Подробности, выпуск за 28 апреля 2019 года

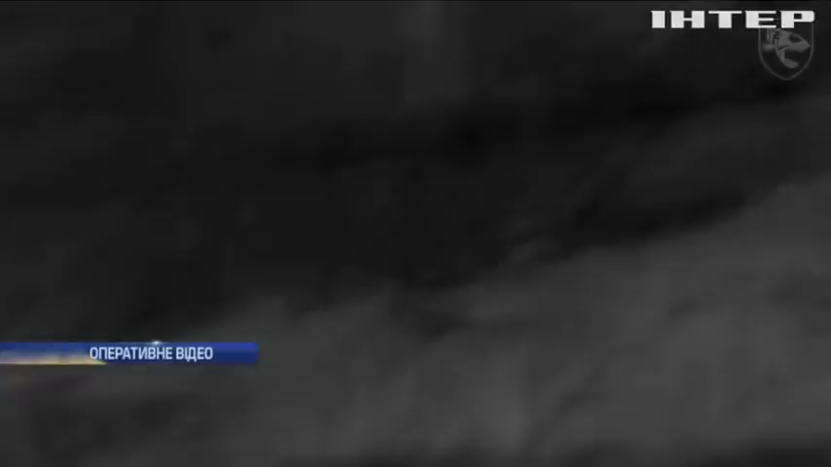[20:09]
Це відео з тепловізора, яким оснащені майже всі групи Черкаського рибоохоронного патруля.
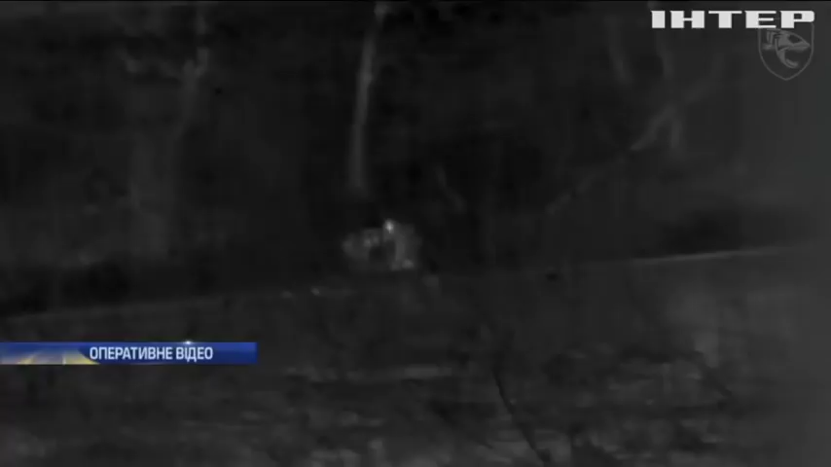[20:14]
Від цього приладу браконьєрів не захистить навіть щільна стіна очерету.